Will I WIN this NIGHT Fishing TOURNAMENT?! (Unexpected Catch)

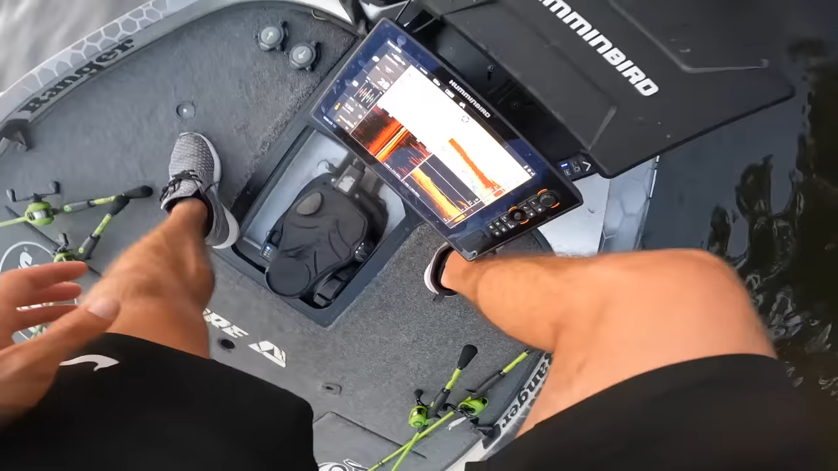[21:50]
strong as can be we are still in six foot of water on this bank this is actually a freaking fantastic looking bank i i love it